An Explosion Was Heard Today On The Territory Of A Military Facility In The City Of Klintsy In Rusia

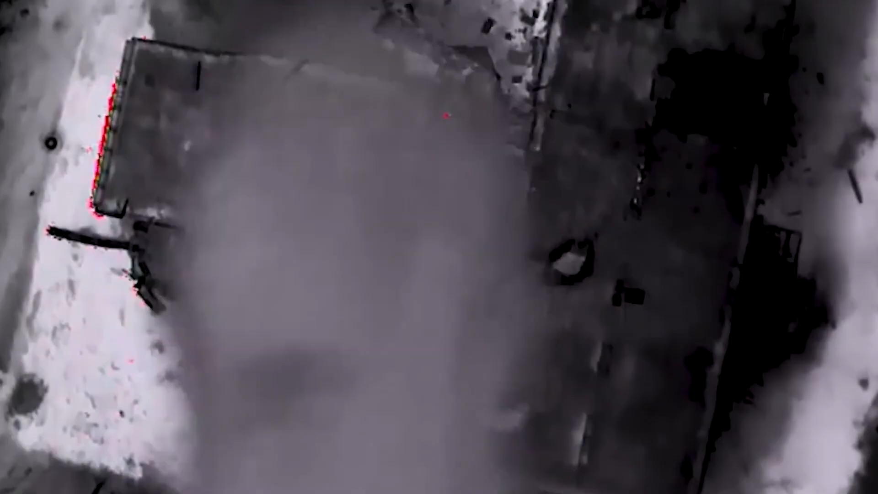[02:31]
Shrapnel is flying there, the woman says,
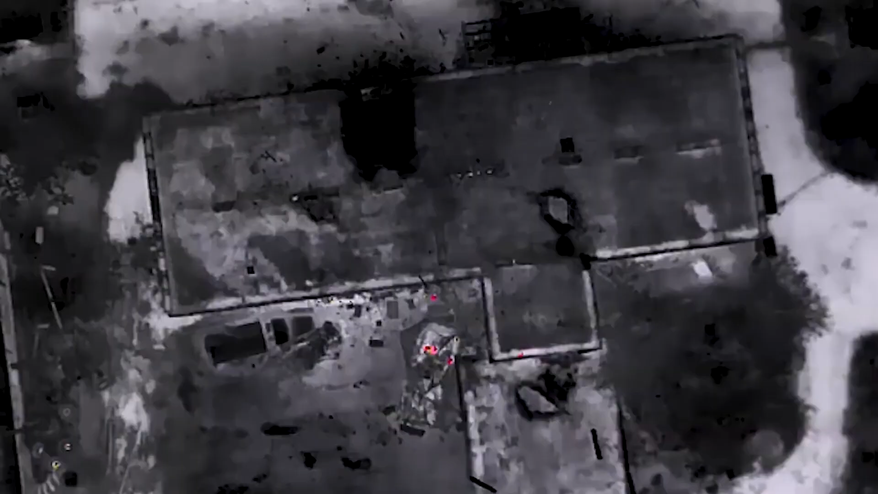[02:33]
panning the camera across the field in several military vehicles.
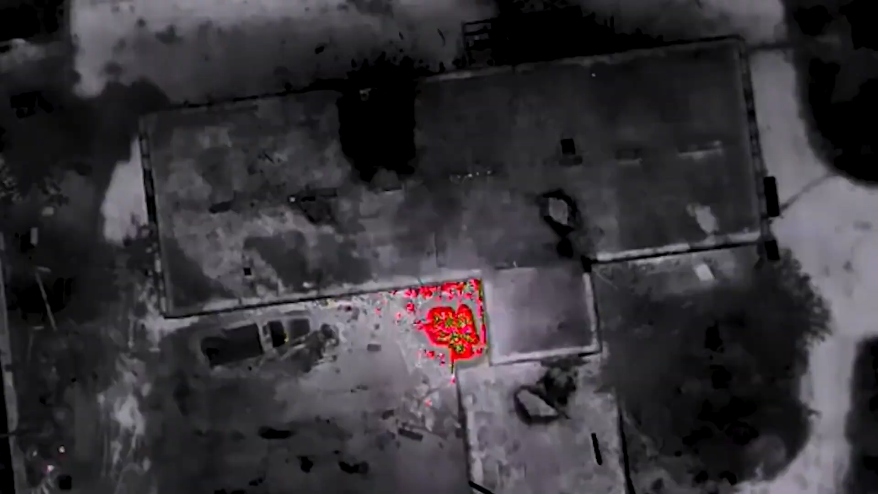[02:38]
A large hole in the ground was visible.
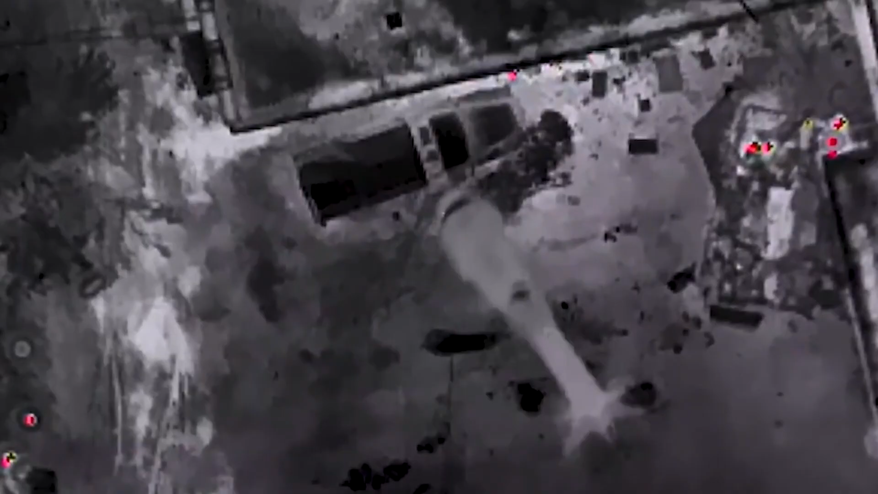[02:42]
Here is the hole, the crater.
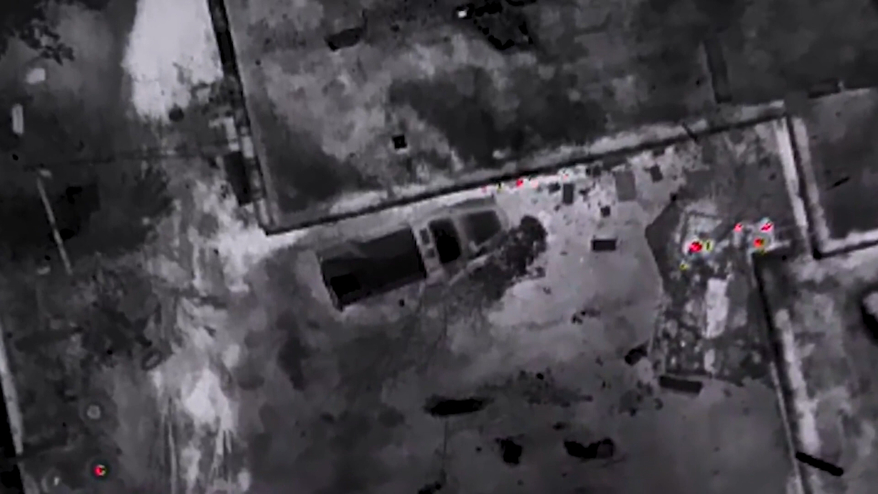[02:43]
Here is a vehicle that was removed.
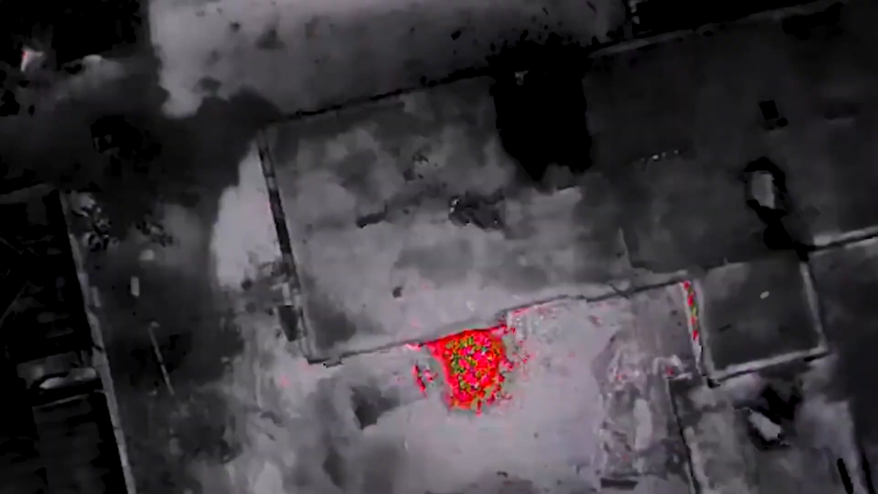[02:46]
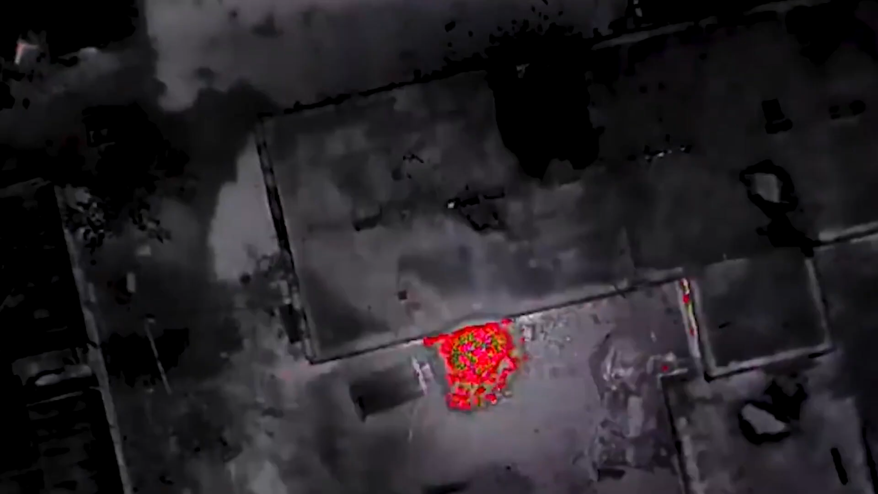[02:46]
I don't know if this is a tank or not.
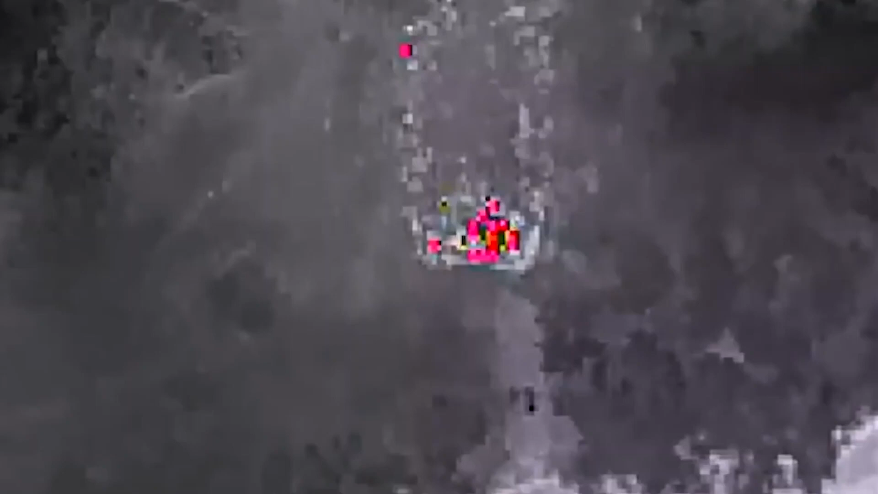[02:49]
And our canteen is not far away. This is a damaged barracks, he said.